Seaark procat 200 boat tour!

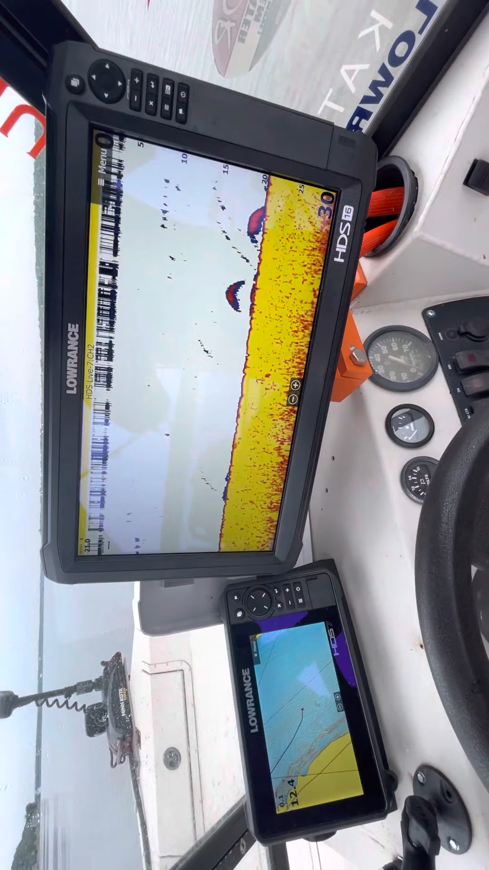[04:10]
Then there's the Lowrance HDS 16 carbon and then an HDS 7 live.
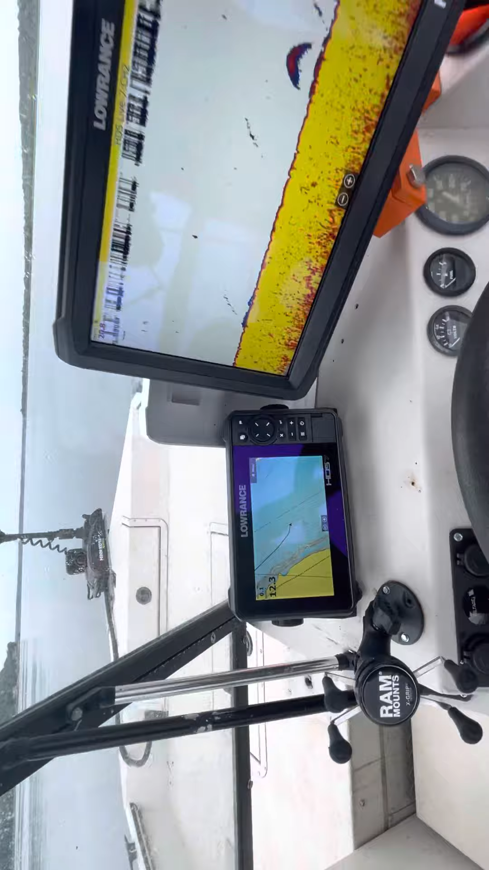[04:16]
They're phenomenal. I actually if you're interested we'll work a deal or whatever I wouldn't mind keeping the units off of it and lowering the price a little bit.